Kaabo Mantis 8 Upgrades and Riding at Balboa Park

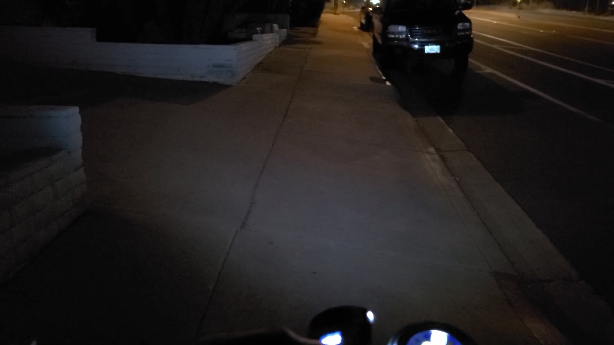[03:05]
That's pretty awesome. Let's turn on the signal light, and yep, each signal light and even the LEDs right here, so you'll know that you have your signal on. There you go. Now let's turn on the flashlight that I purchased. Voila, look at that, it is bright.